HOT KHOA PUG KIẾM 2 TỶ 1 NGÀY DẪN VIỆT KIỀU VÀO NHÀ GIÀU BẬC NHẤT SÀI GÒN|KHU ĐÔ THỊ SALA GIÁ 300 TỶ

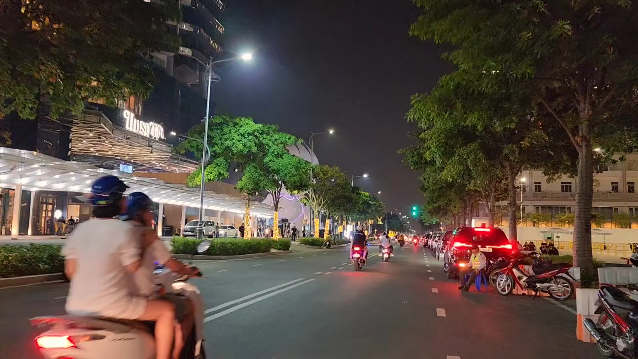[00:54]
hãy cho tất cả mọi người nhé Rất vừa lại tất cả mọi người ở một video tiếp theo Hiện tại thì hãy đã có mặt tại khâu đô thủy Sa La mọi người ạ Hôm nay thì mọi tất cả mọi người mình cũng đi tạo khu vực hải Như là mình cập nhật những hình ảnh tại khu vực này Như là đi dạo ở trăng gói mọi người Ở hôm nay thì mọi người có nghe cái thông tin mới Cái video của Facebook mọi người Facebook vừa tuyên bố là một ngày anh có thể kiếm được 2 tỷ bằng sân tùng luôn rồi đấy Cái giá Bitcoin vừa rồi nó lên á Anh kiếm được một mớ luôn Thật sự ở Việt Nam mình rất là nhiều người giỏi mọi người Thì có lên clip mới mới rồi Một ngày nhá mọi người Một ngày kiếm 2 tỷ hay là một tháng nhá Thật sự quá là kinh khủng Đó là một
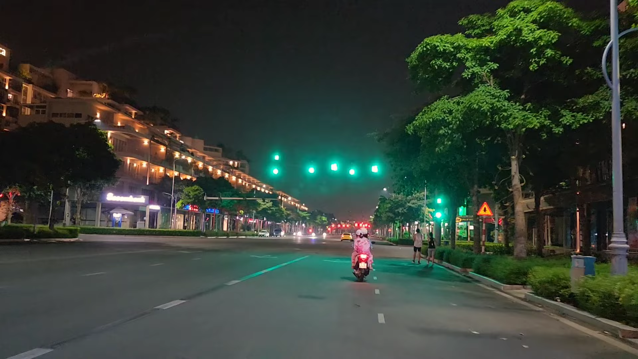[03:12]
Khu vực này thì nó khá lên Thấy nó không có sâu bổ Giống như ở khu vực Quận 1 và quận 3 Bên này ngày xưa nó là quận 2 Bây giờ nó đối thành bên Thủ Đức
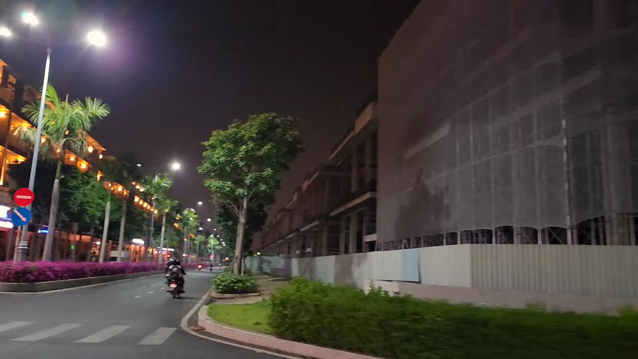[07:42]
Bên này là giữa đường mọi người thấy không? Cái khu vực này là trồng hoa giấy hết rồi Nhà lên sáng trưng rất là đẹp